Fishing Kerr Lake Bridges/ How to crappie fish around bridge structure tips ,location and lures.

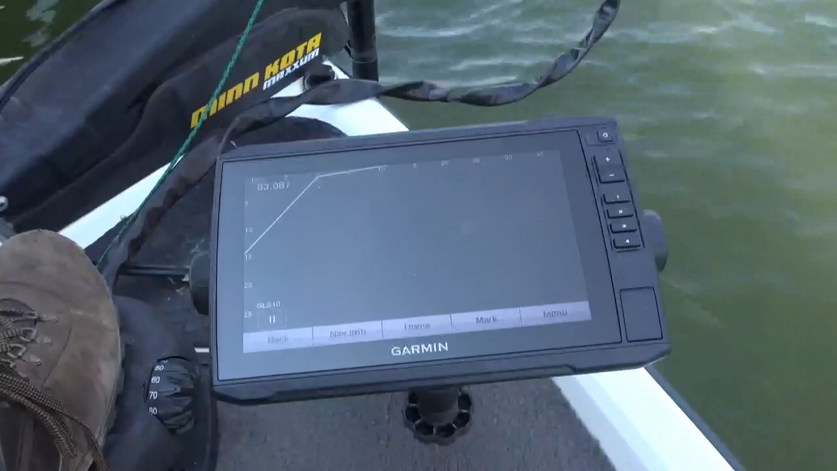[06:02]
as soon as i turn that live scope away from the shadow line boom
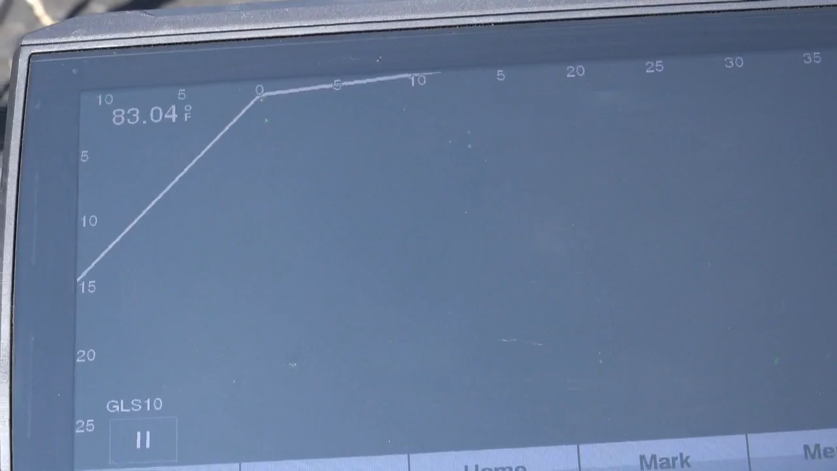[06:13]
On screen: water 83.04°F
no fish watch i'm gonna get the boat right back in the shadow line see the fish coming boom it's important to stay in that shadow line
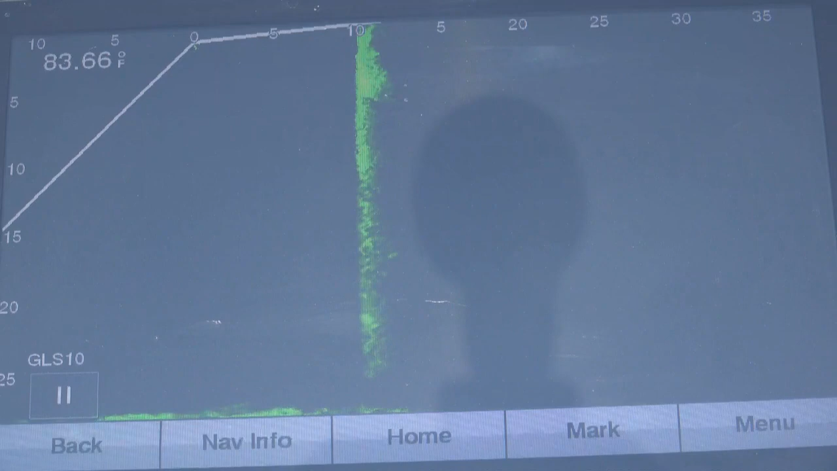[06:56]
On screen: water 83.66°F
we see that there's some fish up tight up against it look
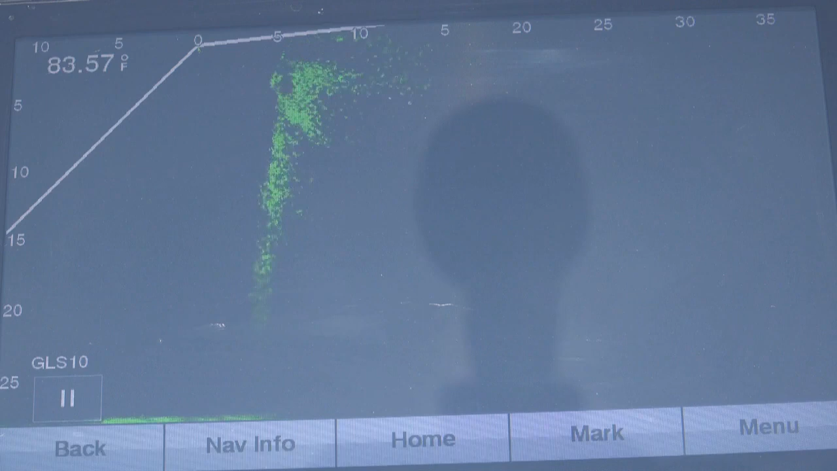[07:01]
On screen: water 83.57°F
out front see there's some fish orientated right out front
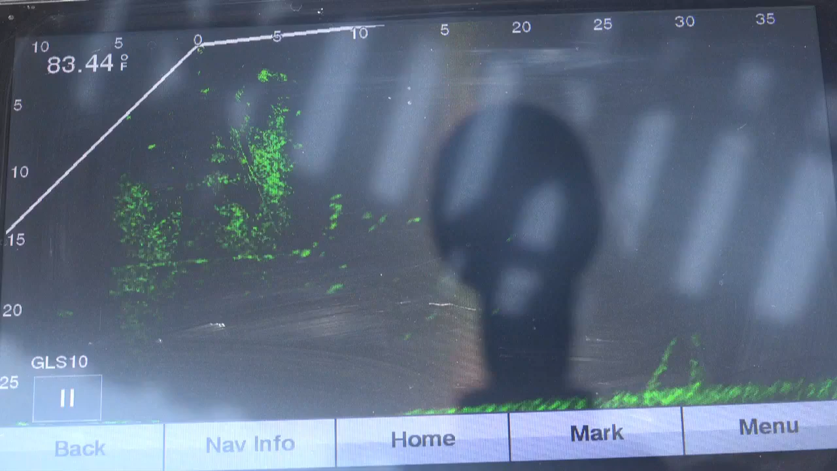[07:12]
On screen: water 83.44°F
there's a bunch of fish here again we're going right into the shade
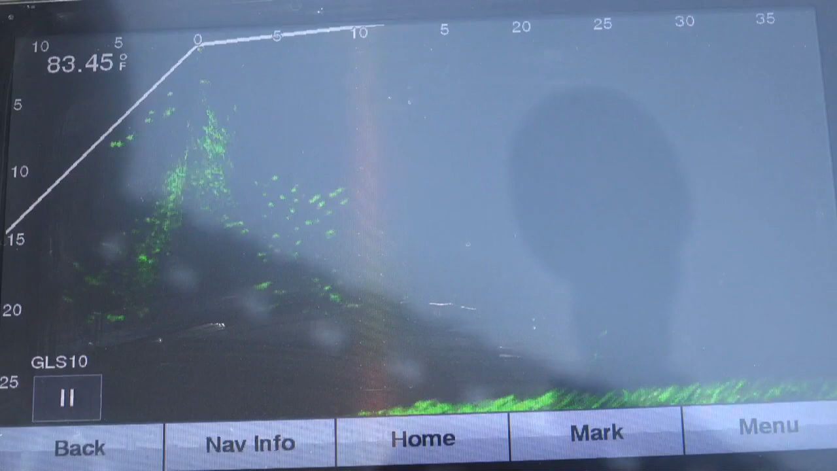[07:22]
On screen: water 83.45°F
and uh
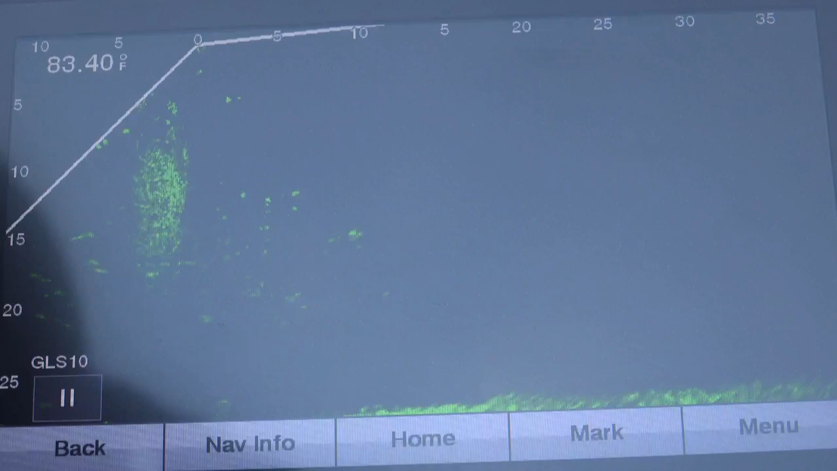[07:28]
On screen: water 83.40°F
you know them fish are going to like that shade
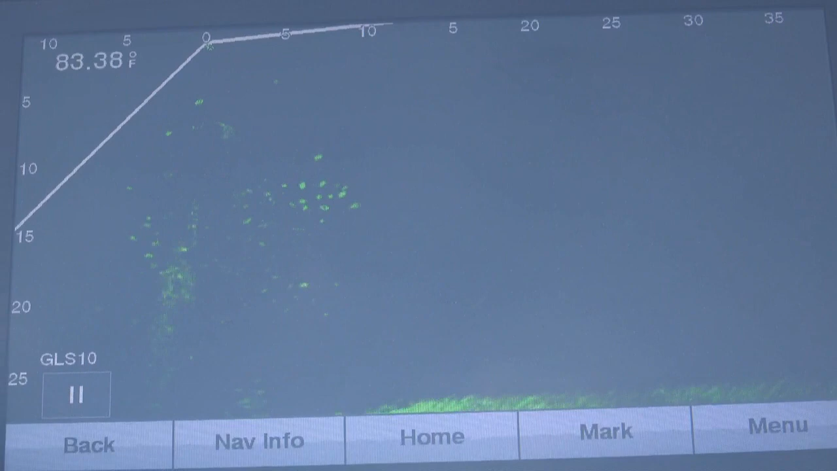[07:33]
On screen: water 83.38°F
see they all around the front i had one on there's one right there right on that side of that shade small fish